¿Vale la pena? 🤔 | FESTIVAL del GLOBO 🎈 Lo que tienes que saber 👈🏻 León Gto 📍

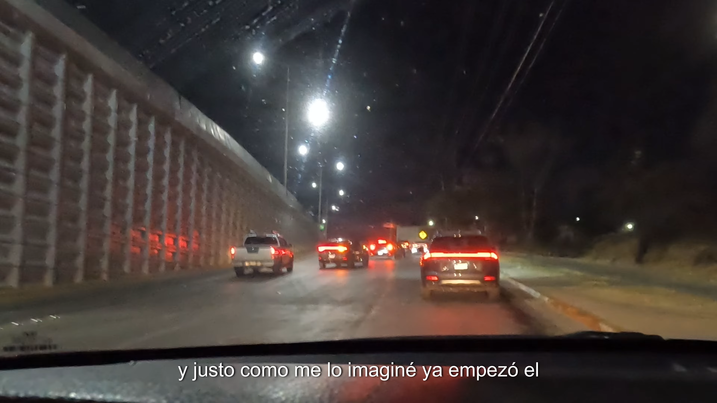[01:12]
El tráfico se encuentra a los dos lados del parque, así que por donde se quieran ir, les va a tocar tráfico.